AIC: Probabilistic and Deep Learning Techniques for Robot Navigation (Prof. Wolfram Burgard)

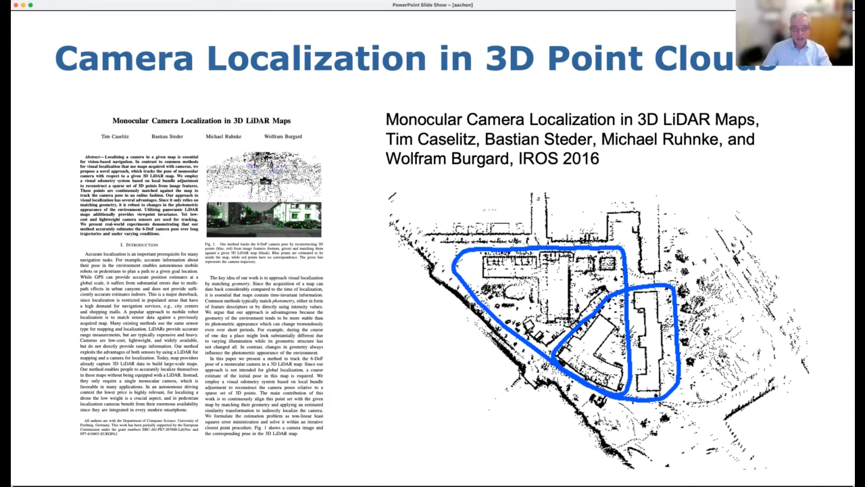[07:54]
And this is a paper that we worked on a few years ago where we tried to use cameras for accurate localization in this more expensive 3D point cloud data. But the interesting question here is, like, can we actually use a cheap camera and potentially even a cell phone camera to localize the cell phone accurately with respect to a point cloud recorded from,
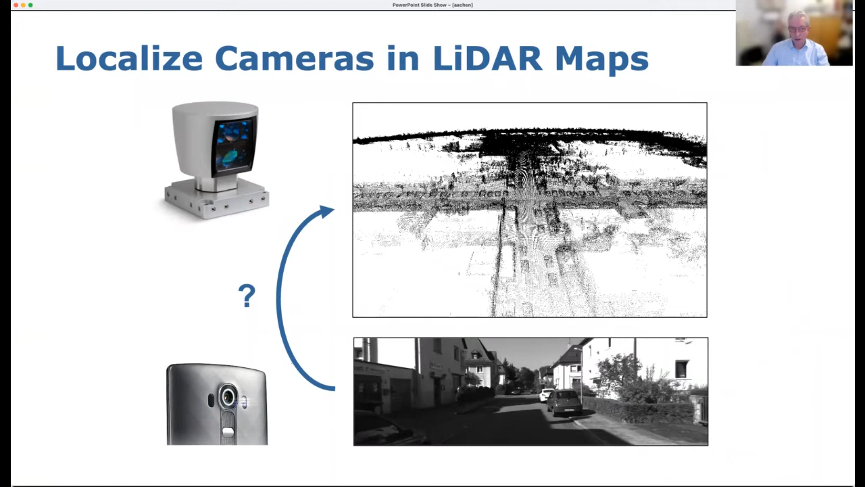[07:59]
for example, a self-driving car? And that what we did at that time was basically using visual odometry to reconstruct a local point cloud and then use iterative closest points with nonlinear least squares to basically to calculate the 60OF camera pose.
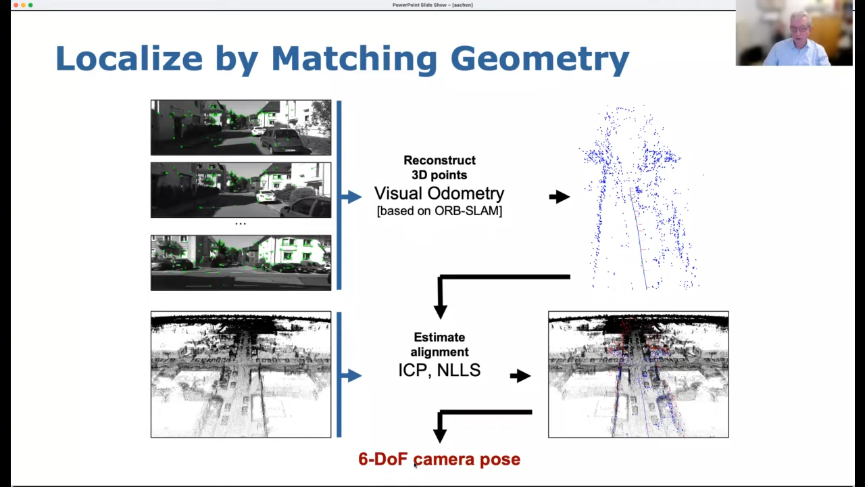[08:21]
And this is very similar approach to that what we saw before.
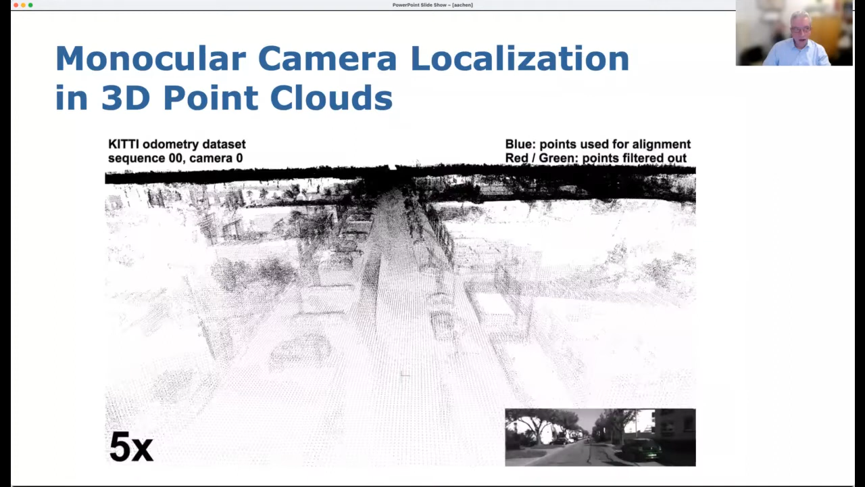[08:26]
And here you can see a visualization of this in action, where you're basically on the bottom right see the camera image and then the point cloud and the points reconstructed from the camera image projected into the point cloud.
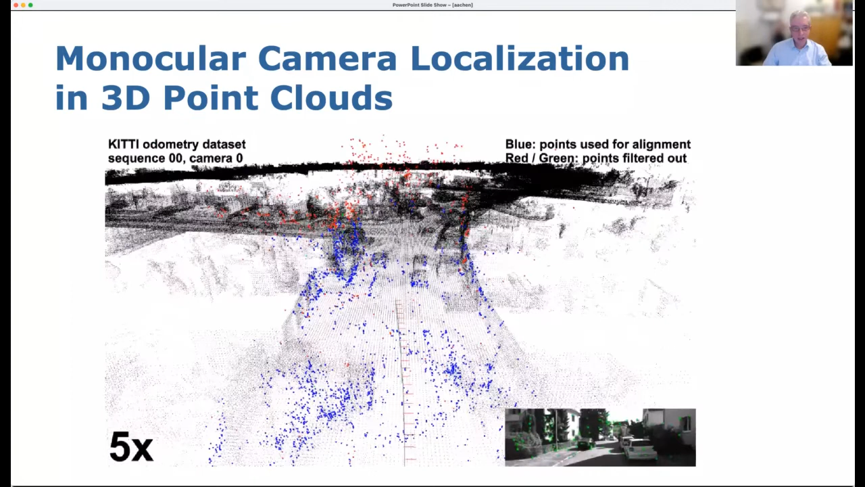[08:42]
And this is a bit on the for the Kitty data set. We did also experiments with our own data set that we created in Freiburg.
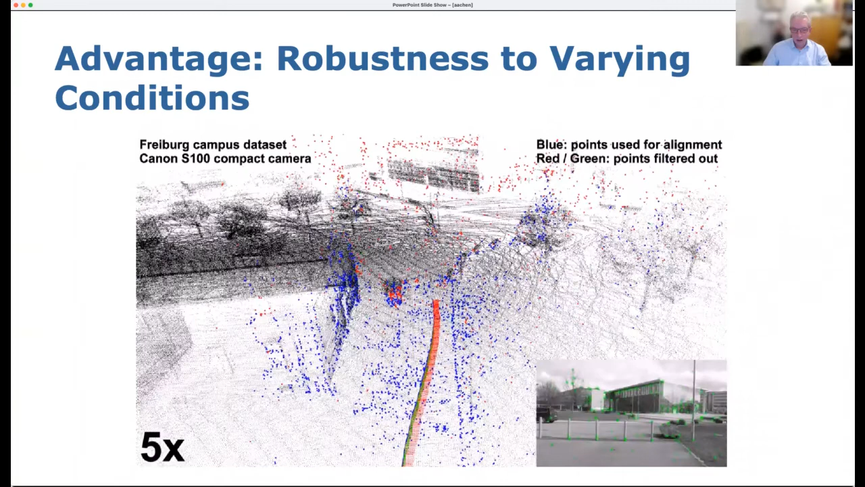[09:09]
of this process on the Freiburg campus with a smartphone carried by one of my students.
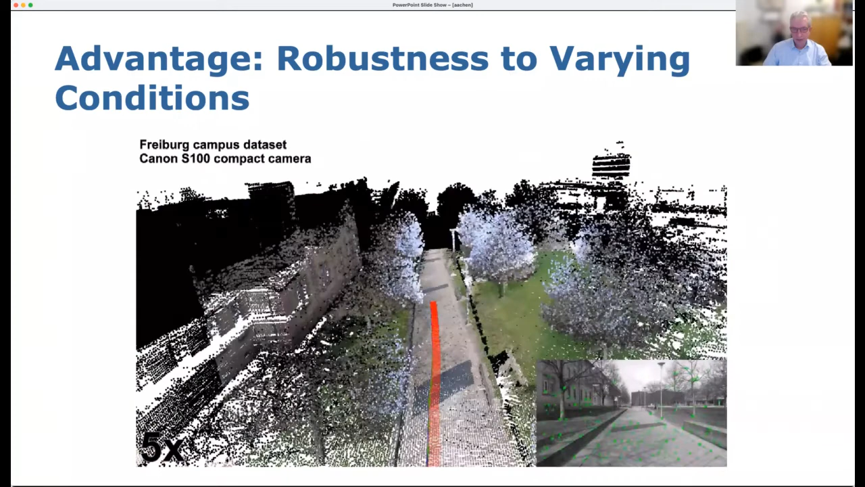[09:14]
And on the left, you basically what you see is you see the reprojection
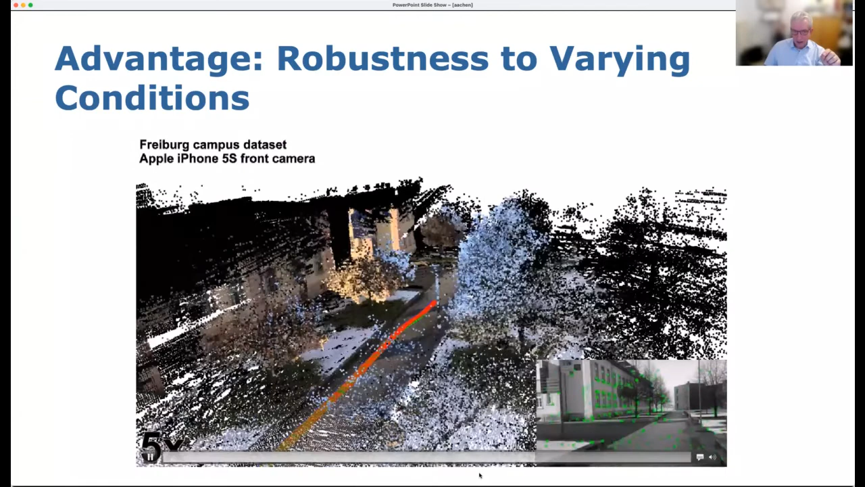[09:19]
of the image projected onto the point cloud. And you might now wonder why these branches of the trees are white, they are bluish. That's because the branches of the trees are not exactly there where they were in the map, which means that we sometimes, or in most of the cases, because they are moving also, that we project the sky onto the branches.
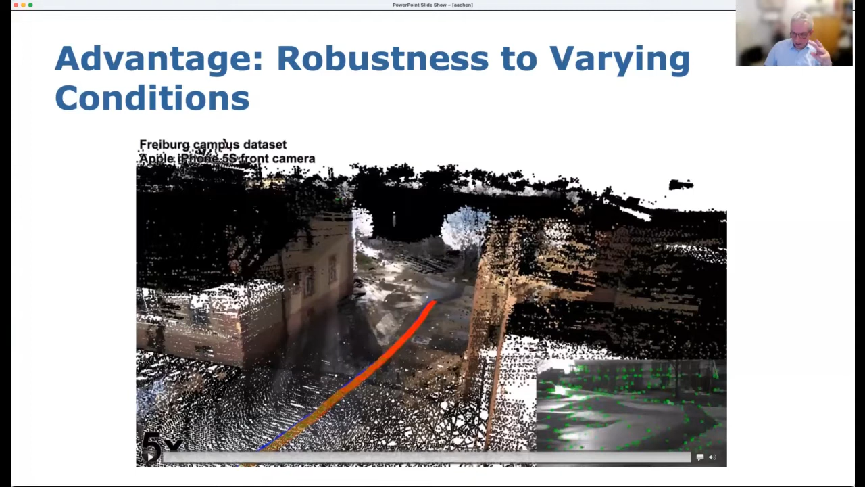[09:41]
And this is why they look light bluish.
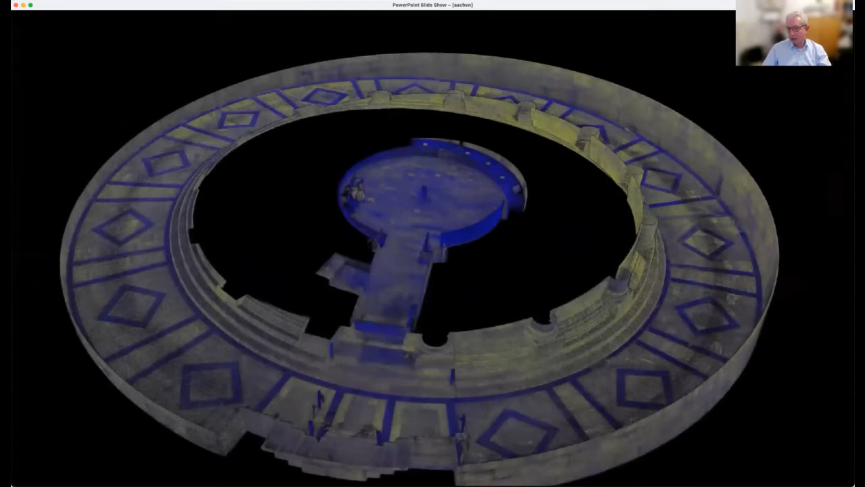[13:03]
And they basically built a technology where you can do indoor-outdoor combined mapping, where you basically carry a sensor head and go through buildings and then take a
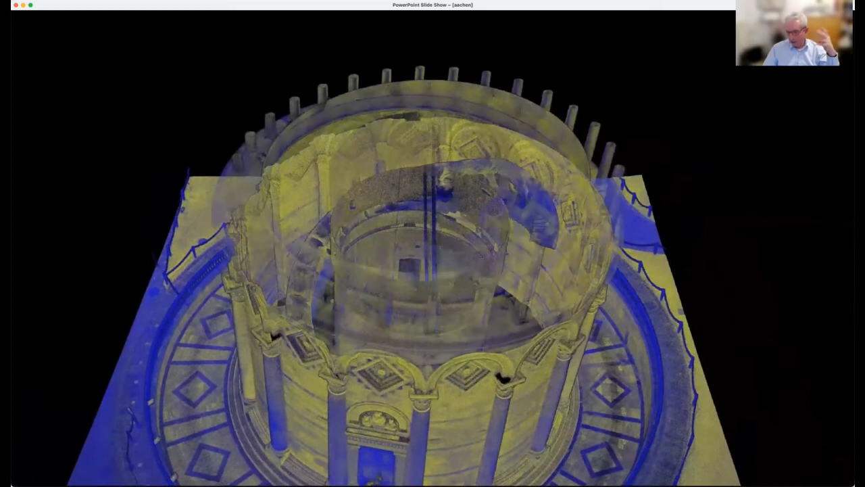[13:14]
drone and fly over these buildings so that you can then
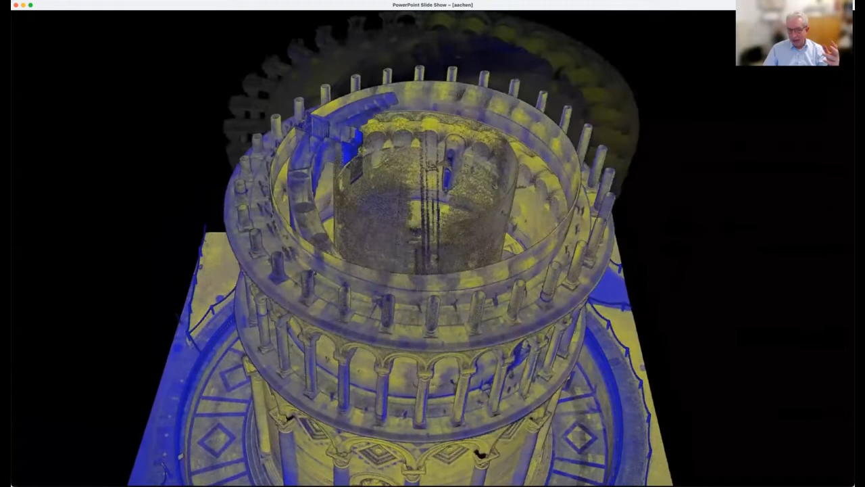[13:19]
build a map that combines indoor and outdoor structures of buildings and other things as well, or even like landscapes and so on.
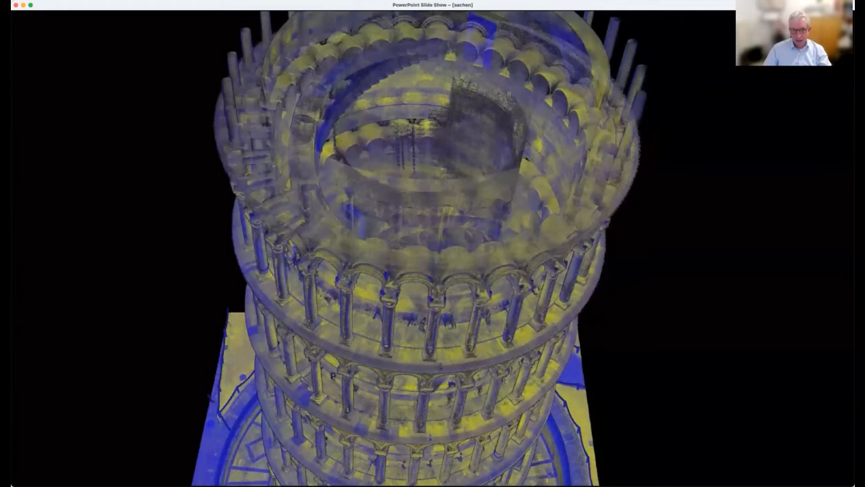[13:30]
And here is a data set that they collected in fall last year,
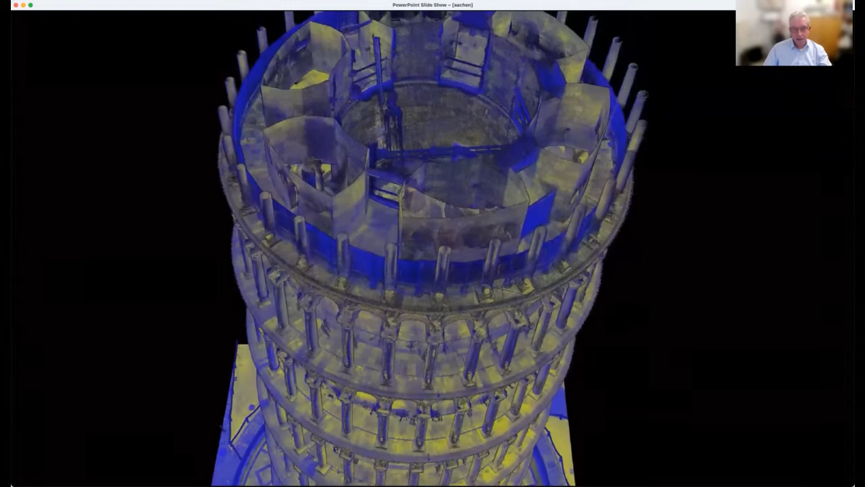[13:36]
and they went to Pisa and took a data set, or recorded this data set of the Leaning Tower.
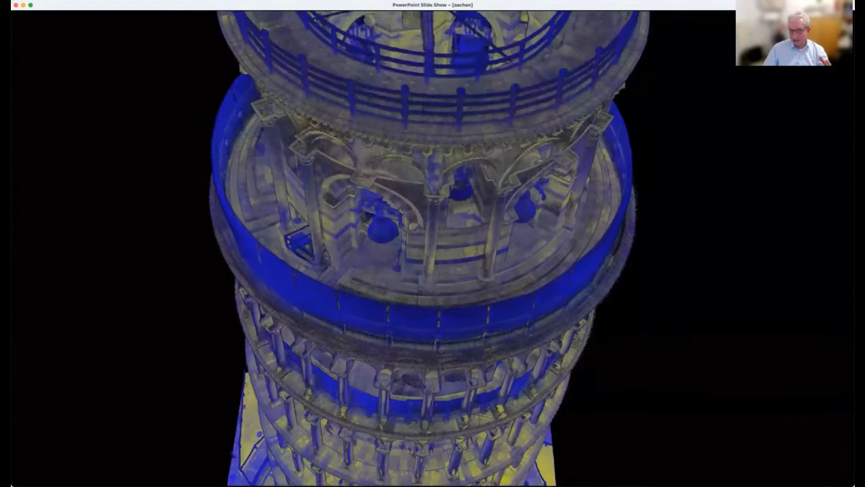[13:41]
And once you have all the data at hand,
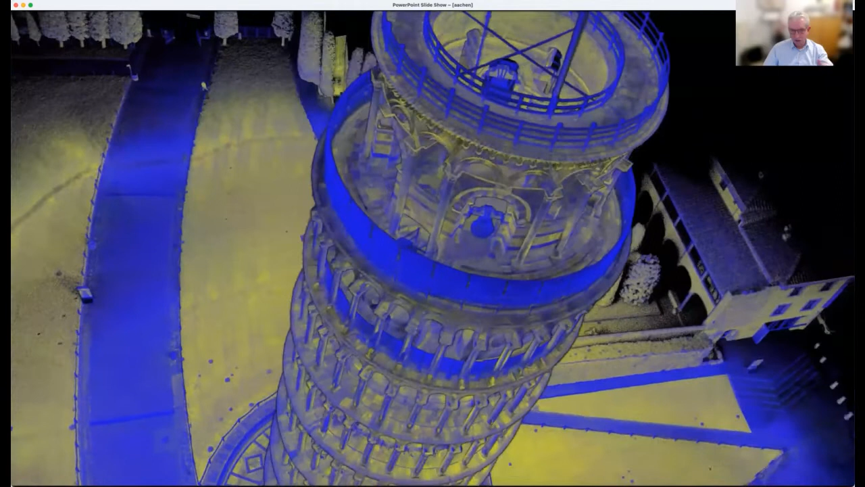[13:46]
you throw this into the SLAM engine, and what you get out of this are highly accurate 3D models of the corresponding structure being scanned. And it's a pretty cool video.
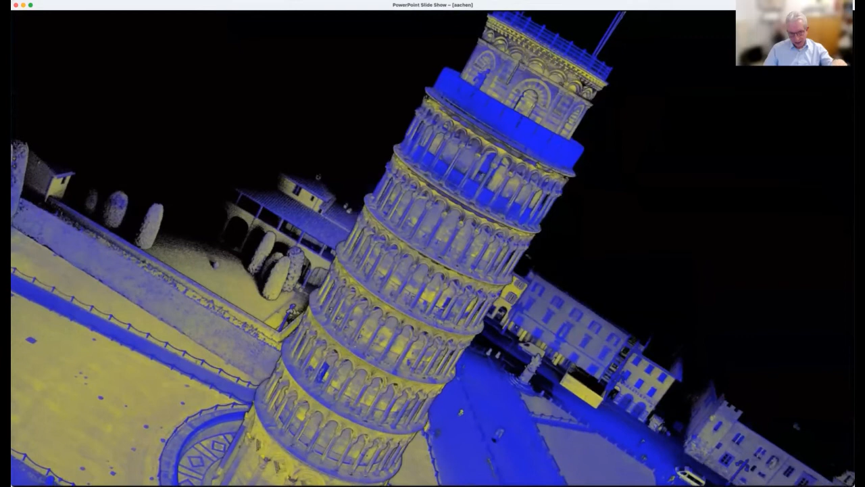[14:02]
And in a few seconds, you see actually the virtual camera flying underneath the ground, where
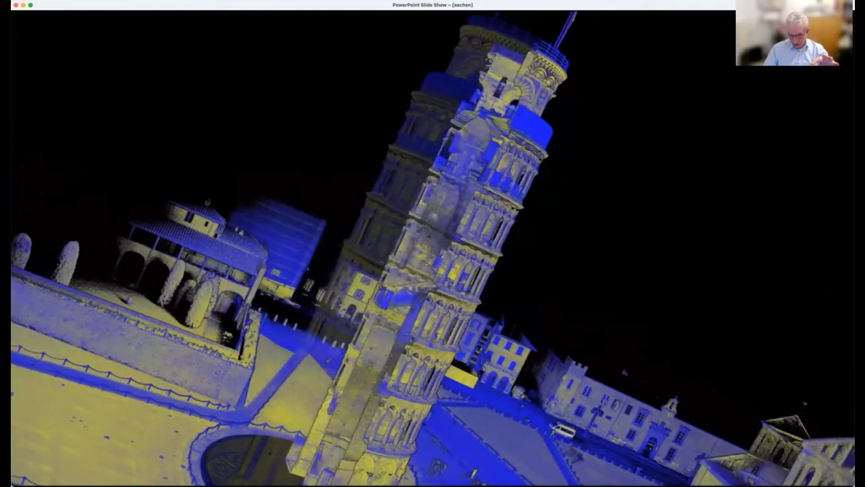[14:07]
you then can see how much the basement of this tower is actually already leaned according to
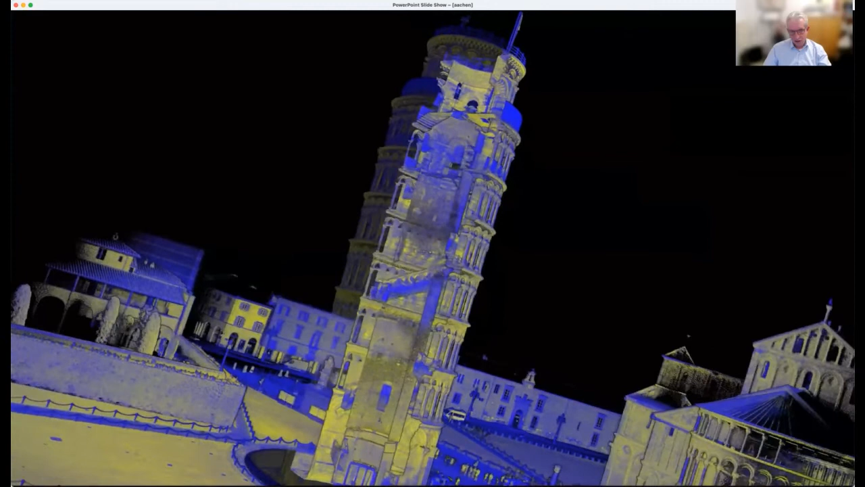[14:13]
the weight of the tower.
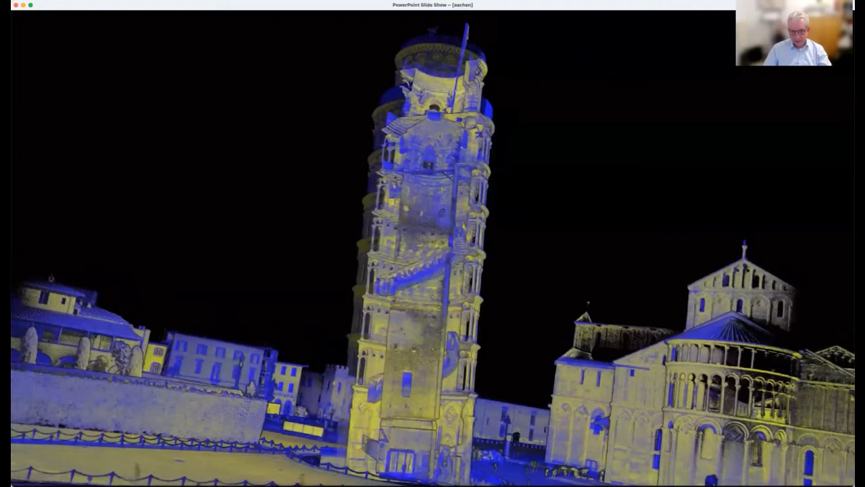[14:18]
In a second, we are almost like flying underneath the earth. And here we go.
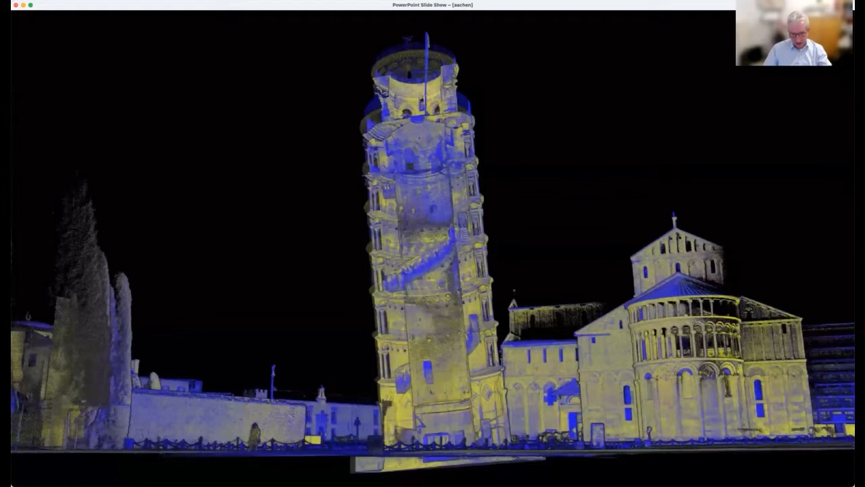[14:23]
And there you can see how much the basement already is inclined. We also scanned the Freiburg Cathedral with this. This is the most accurate model that is available of the Freiburg Cathedral right now. It's an indoor-outdoor model with the basements and all these relevant aspects.
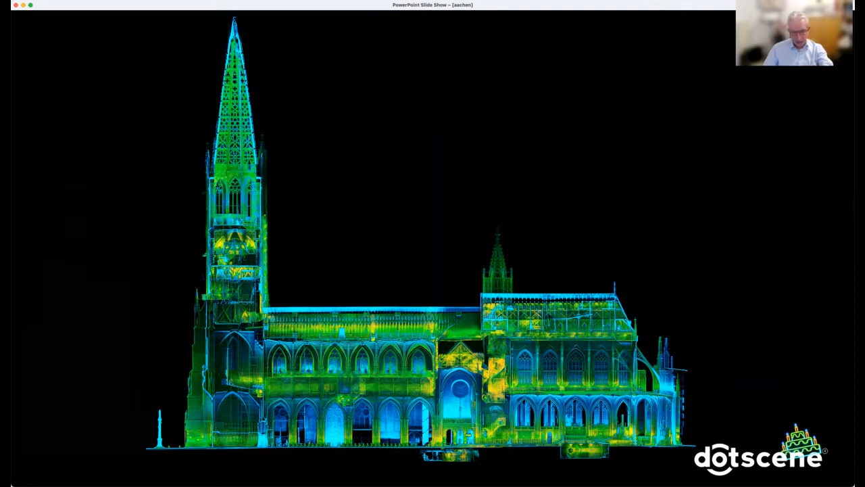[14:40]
So this is a technology that has become ripe for the market now.